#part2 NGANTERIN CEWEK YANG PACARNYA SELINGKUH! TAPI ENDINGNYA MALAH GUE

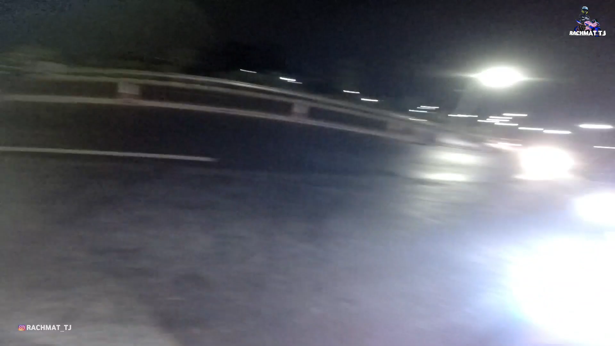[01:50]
Nggak tahu dah masalahnya apa ya. Kok tega banget kayak gitu kan? Aduh.
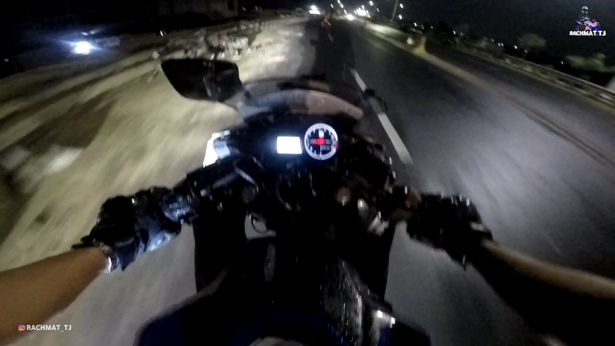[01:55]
Langsung aja kita anterin ya cuy. Nggak tahu nih kemana nih. Katanya sih ke rumah saudara ya. Waduh, bacot banget knalpot mutata.
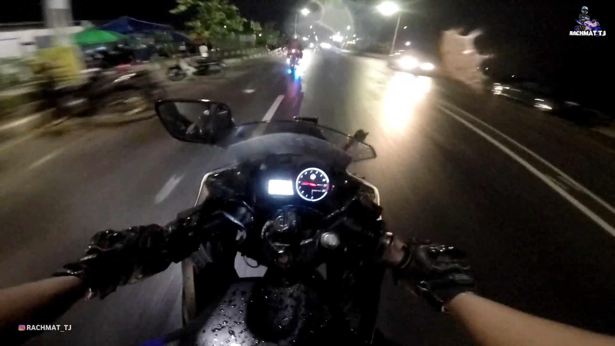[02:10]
Wow. Gila cuy. Hujan-hujan kayak gini gerimis sendirian di pinggir jalan, nggak ngotak emang.
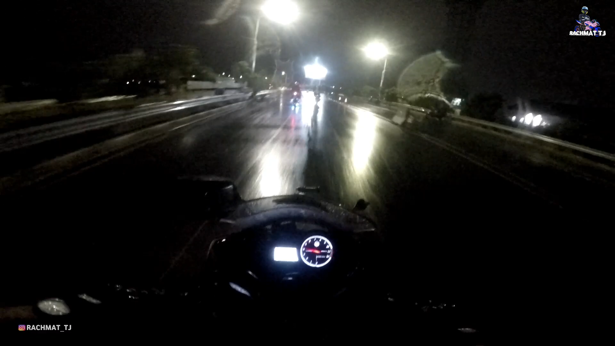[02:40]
Soalnya ini juga udah tengah malam cuy, setengah 12 lebih. Kok ada aja ya, ya Allah. Duh, makin deras lagi nih hujannya cuy. Ya ampun malam ini cuy. Malam lagi belum beruntung ini. Hujan. Aduh, gak tahu nih kameranya basah apa enggak nih cuy.
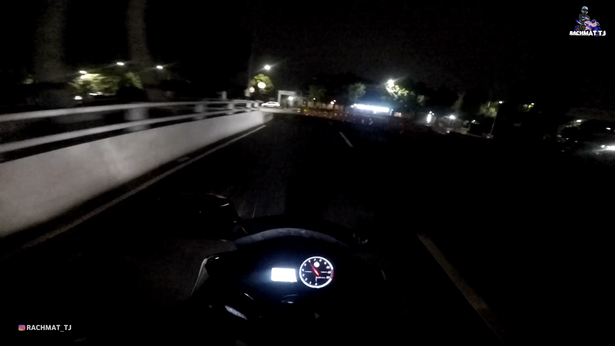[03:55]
Waduh, deres banget cuy. Nah, itu Tian tuh. Sialan, kaget. Waduh cuy, deres banget Tiannya cuy. Yan, duduk dulu Yan.